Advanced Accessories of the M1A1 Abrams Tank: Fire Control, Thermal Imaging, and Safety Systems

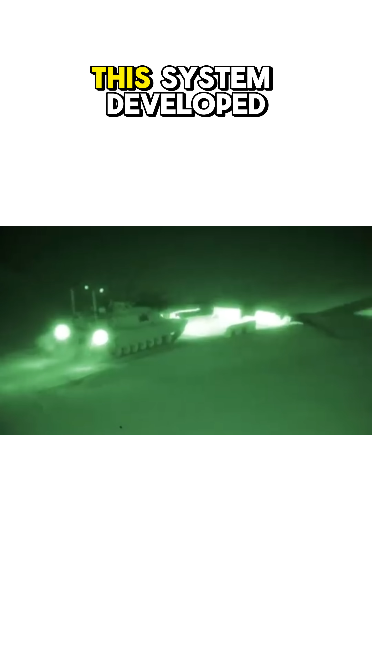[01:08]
This system, developed by Raytheon Systems, detects heat differences to create clear visuals, even in darkness.